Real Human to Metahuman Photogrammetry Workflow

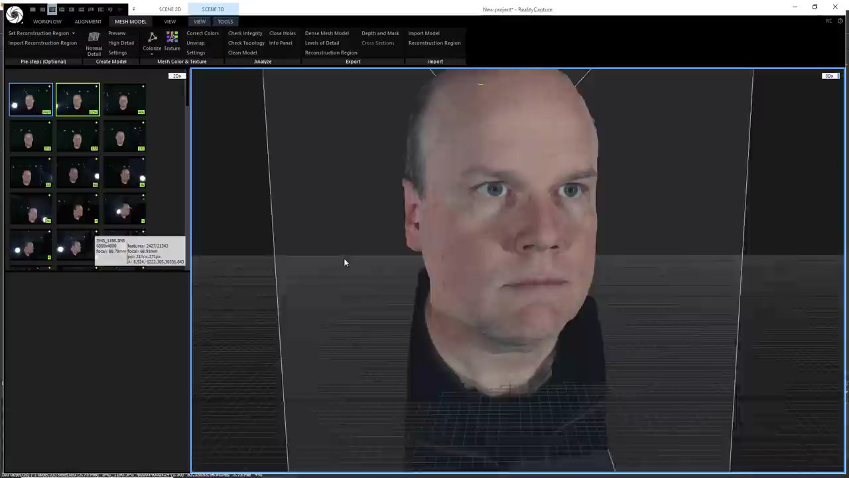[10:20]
Left mouse button sliding. I can do some more sliding with two mouse buttons. Okay, right mouse button. All right, so, you know, it's a less than perfect model.
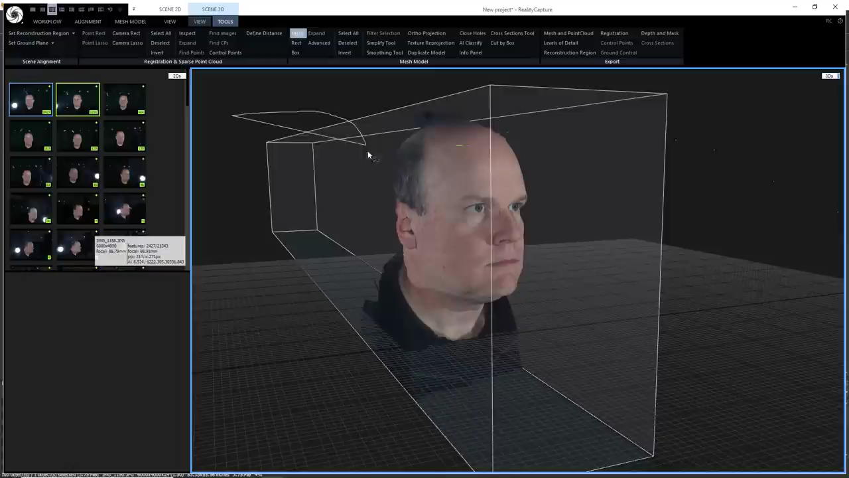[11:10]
go with my view menu, let's go to tools and choose lasso. And so this will let me select different geometries. So I'm just going to left click and drag and select everything and everything that might be back here. And then I'm going to filter the selection.
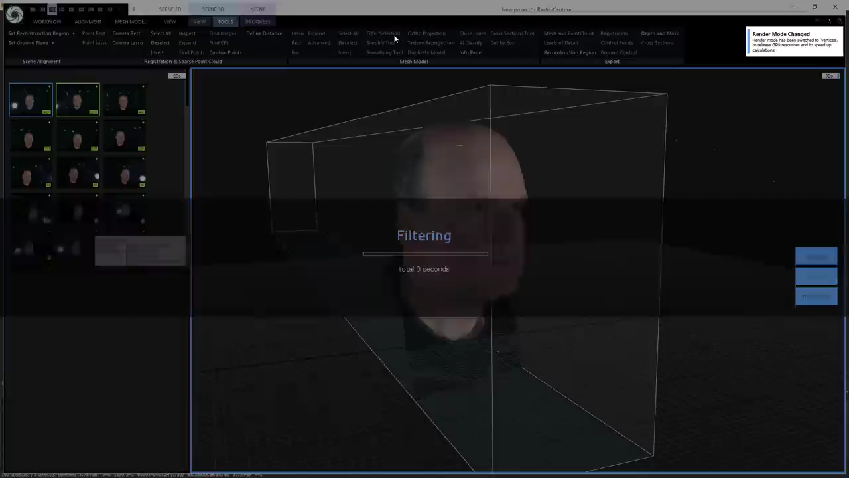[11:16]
So that'll remove any geometry that was inside that lasso that I don't need.
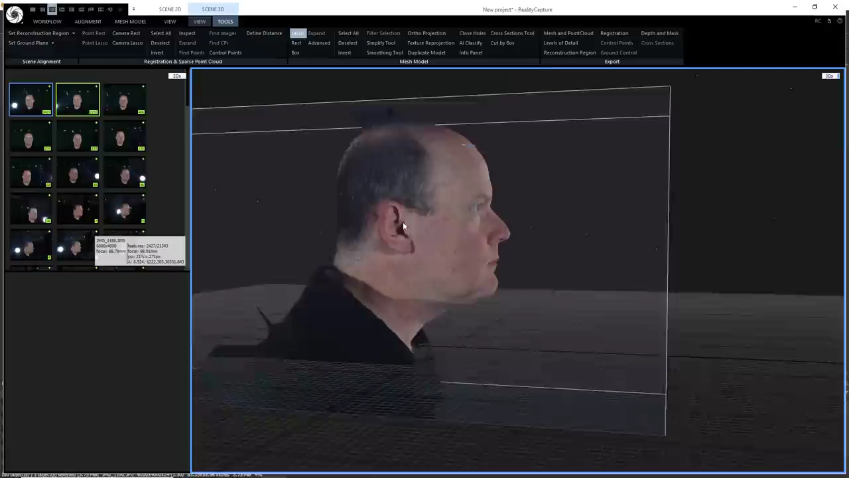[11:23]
So now I'm going to do the same thing here at the top of the head. I think I'll push forward with my mouse wheel and just kind of trace along here and select as much of this as possible.
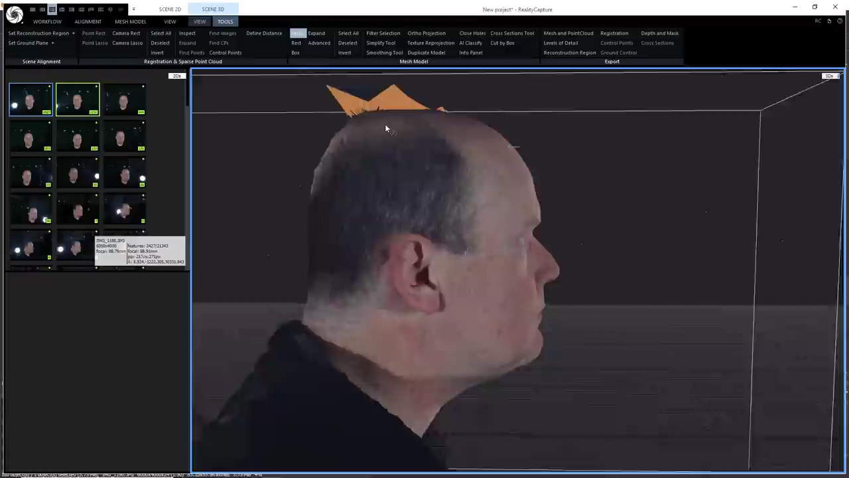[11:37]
I think I got it. Right mouse click.
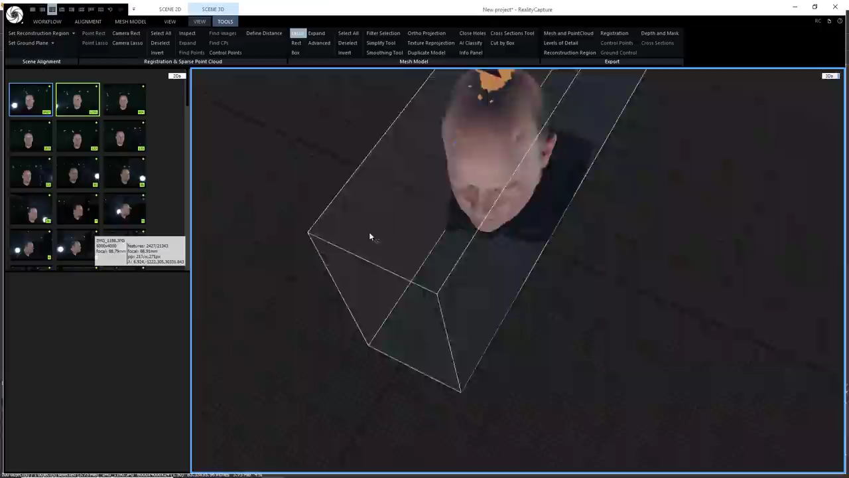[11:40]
Let's go ahead and filter that selection.
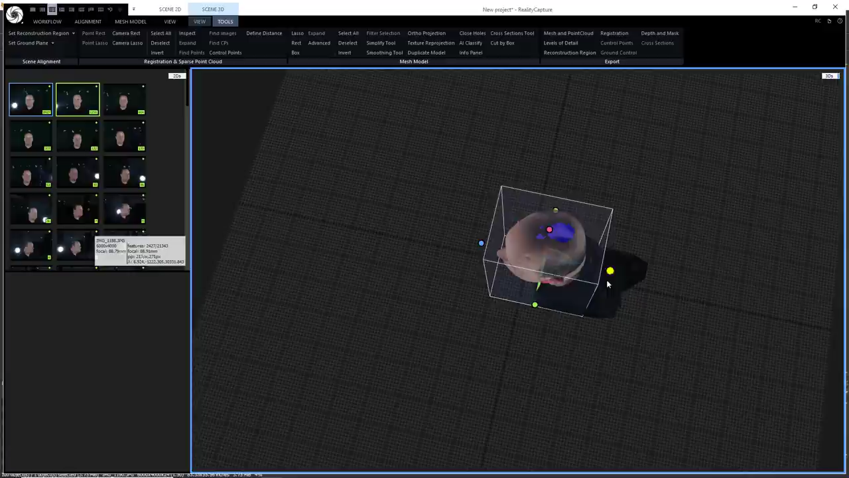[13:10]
And I really just need this around the head and give a little extra space around there. There we go.
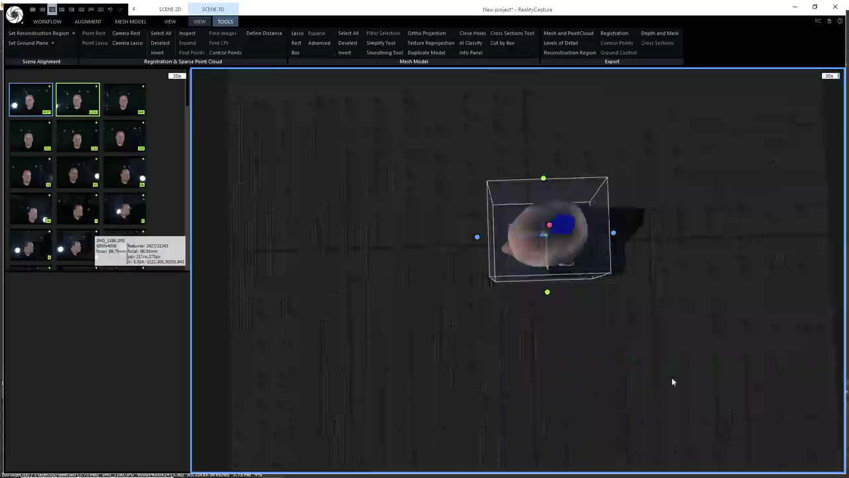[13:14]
So that's fine. So that'll be our reconstruction region.
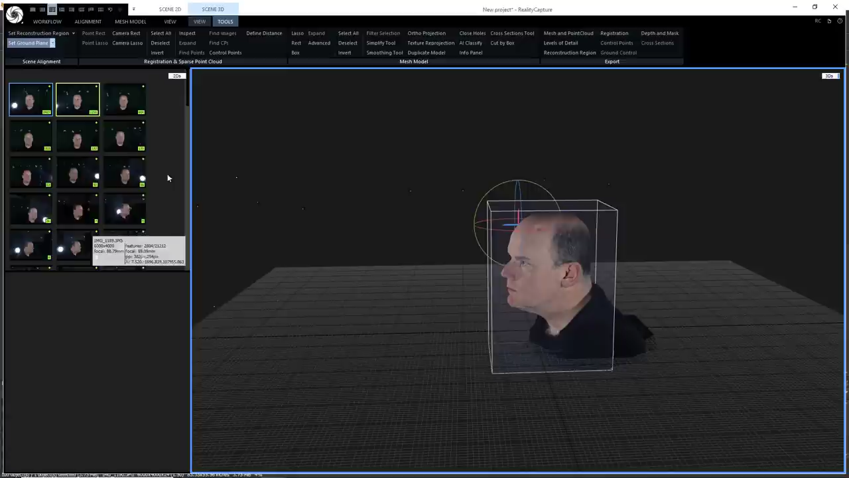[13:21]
And let's do a, uh, set the ground plane. And this is going to let me rotate the model. So I want the nose facing forward.
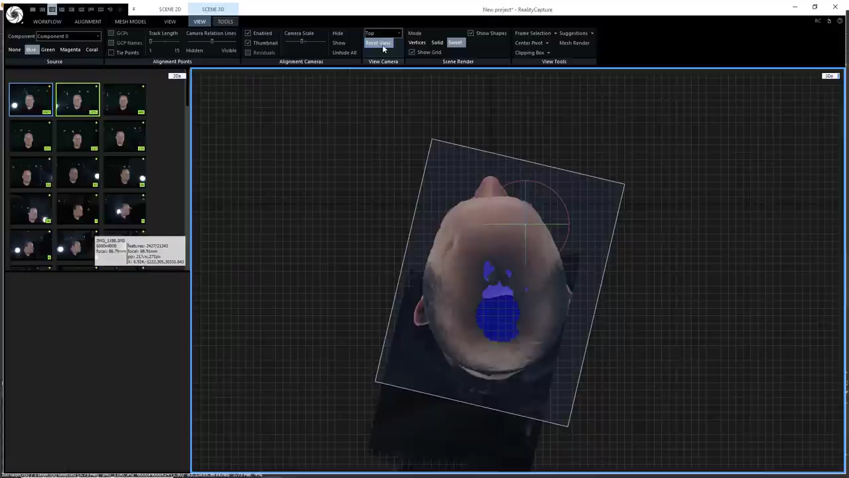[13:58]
So from top and sides, we're looking in the correct way. And again, I could choose front and I should be looking at my face. Wonderful.
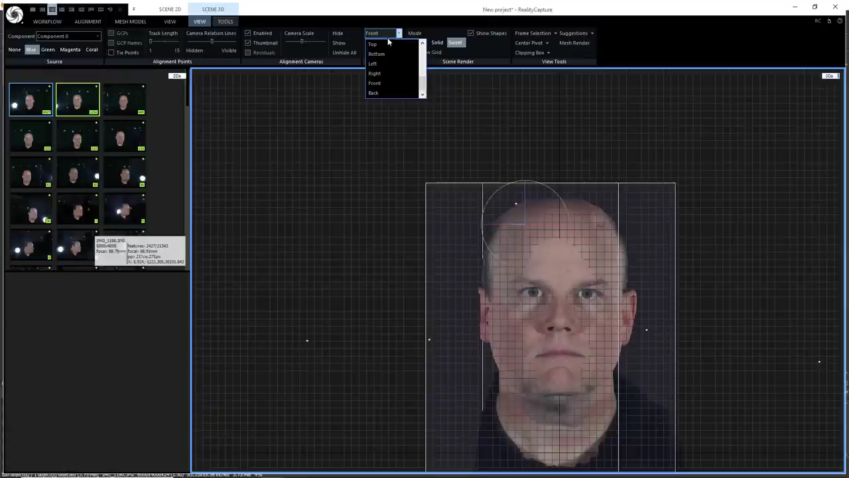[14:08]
Uh, let's go back to perspective mode here.
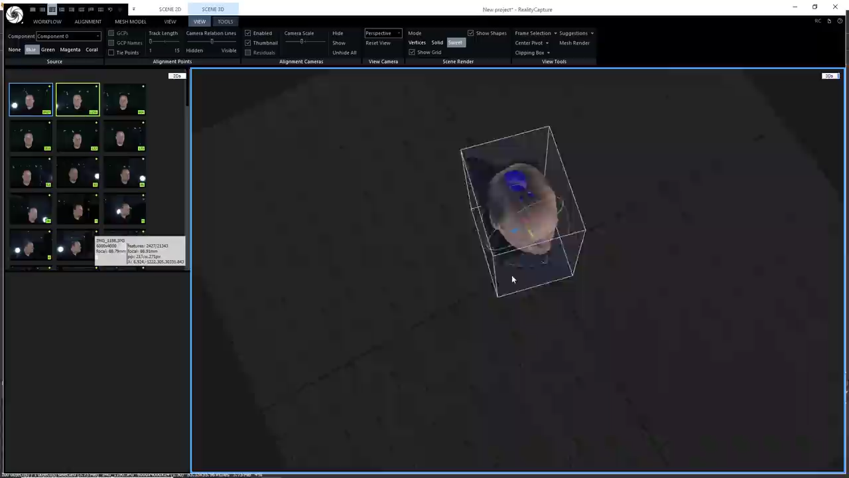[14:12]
And, uh, let's go back to our tools and choose the lasso again. And we want to get rid of, I'm just right mouse clicking to orbit, uh, two mouse buttons to move.
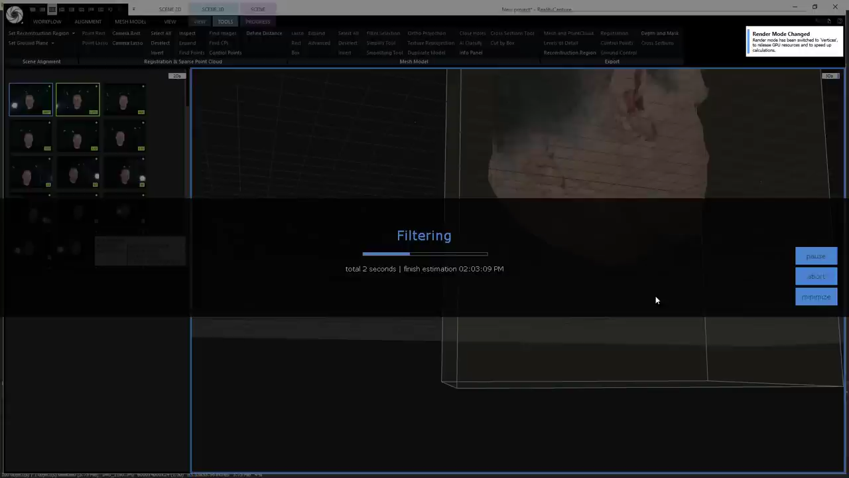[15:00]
And we should be pretty good at this point.